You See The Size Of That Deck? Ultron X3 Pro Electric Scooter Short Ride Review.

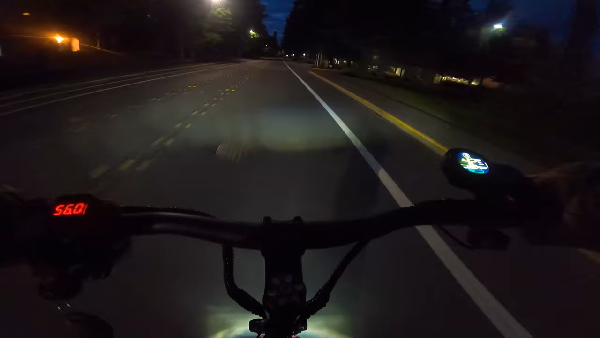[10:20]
As with most scooters, the headlights are there, but they're a bit disappointing. I recommend picking up some fire lights from pevoutlet.com.